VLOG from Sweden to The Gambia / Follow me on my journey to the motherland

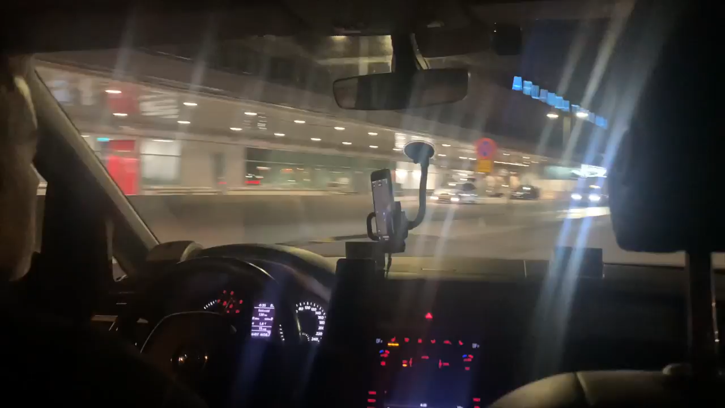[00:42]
We are about to enter the airport, so yes, this is what it looks like.
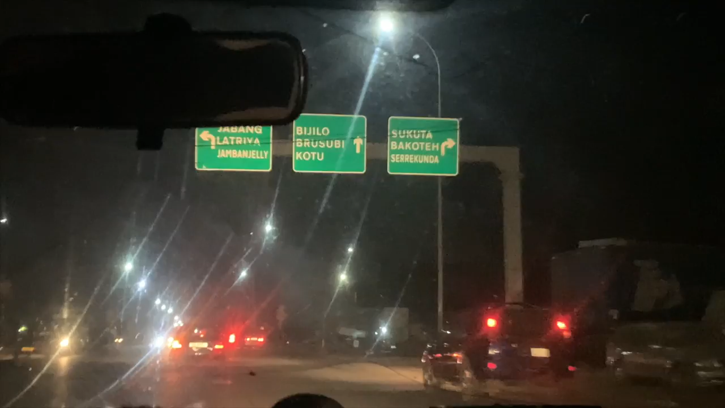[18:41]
Naka Javang Latria Bijilo Bruce we go to. Yes, Gambia. We're not seeing much, but we'll see more tomorrow,
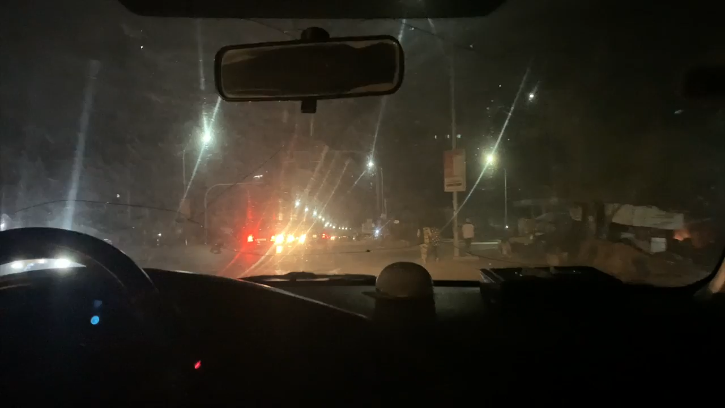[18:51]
inshallah. Okay, so my auntie is driving, Auntie Aminjai. You want me to Auntie Aminjai, where are we? We are at Sukuta right now.
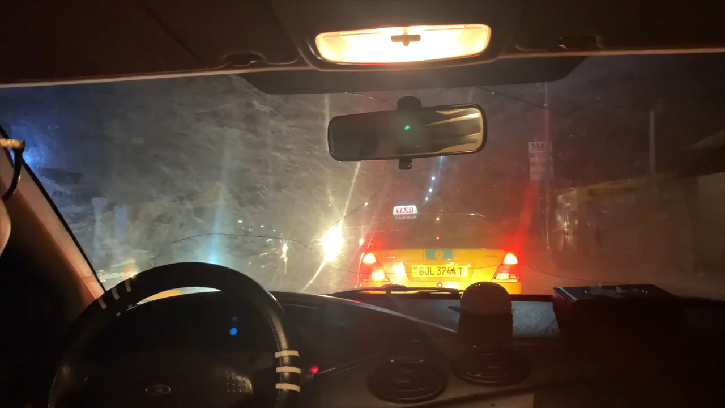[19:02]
Sukuta, yes. Okay. Sukuta. We just came from the airport, you know. Mm-hmm. And then we took the highway, now we're in Sukuta. And we are headed to...
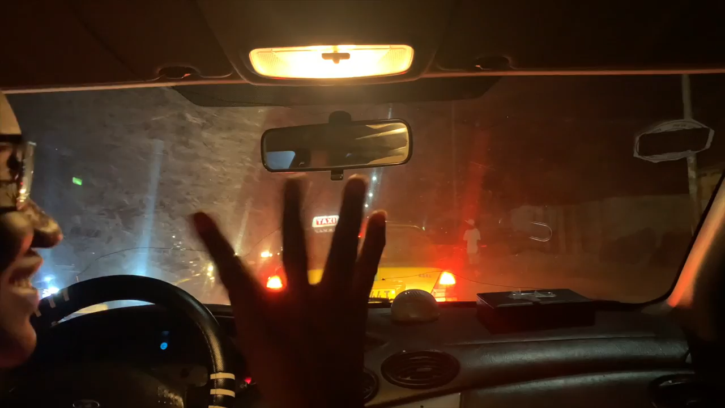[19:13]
Where are we going?